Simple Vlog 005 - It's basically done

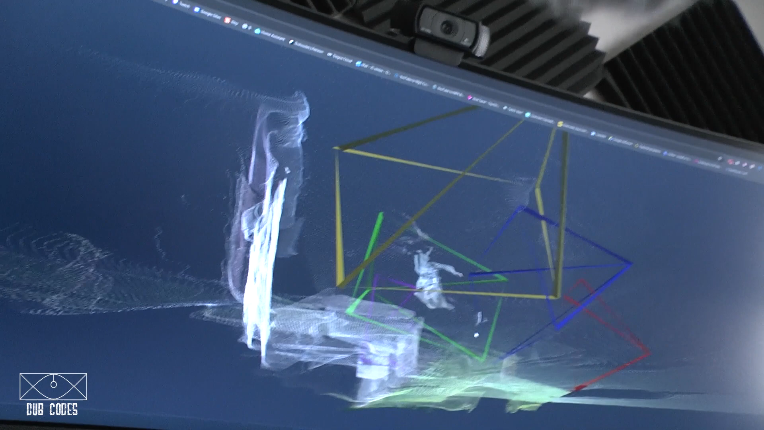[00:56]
point cloud looks kind of cleaner oh it's really hard to
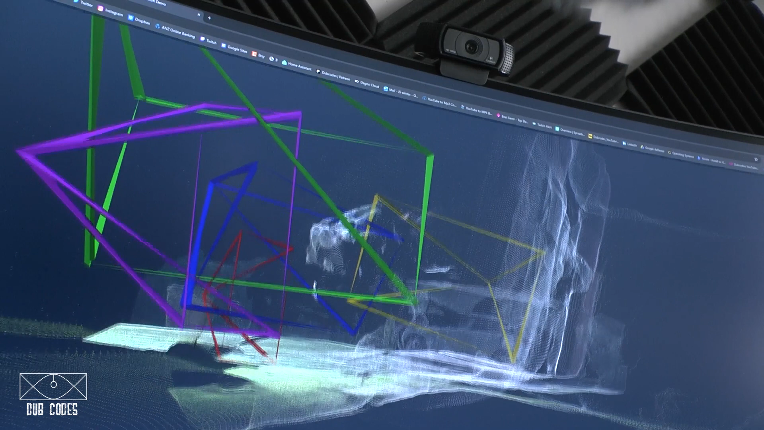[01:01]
see i guess um mask the sky let's see how this looks